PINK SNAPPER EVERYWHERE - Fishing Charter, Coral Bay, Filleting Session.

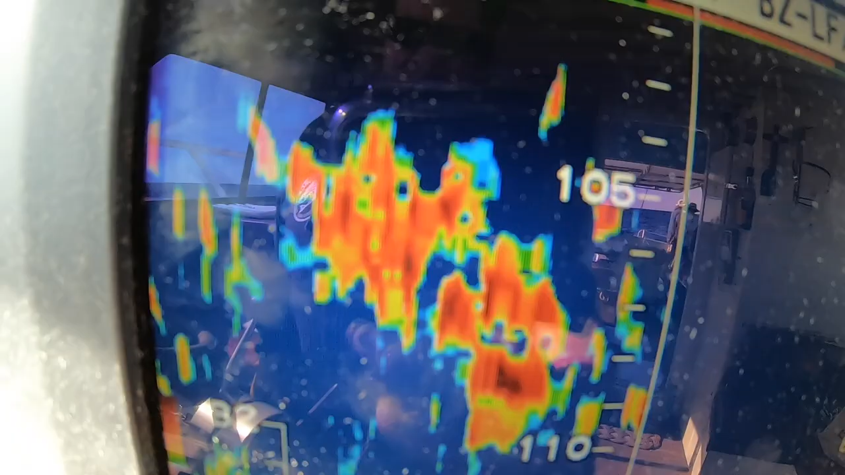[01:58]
That's what pink snapper looks like up here.
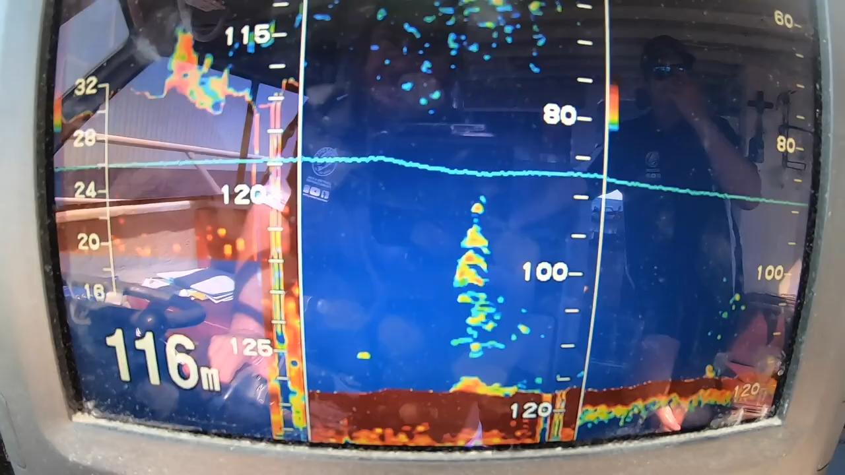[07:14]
On screen: depth 116 m
Another rosy patch, not a huge show, but it's a pretty proven area, so I thought I'd give it a crack before we try something else altogether.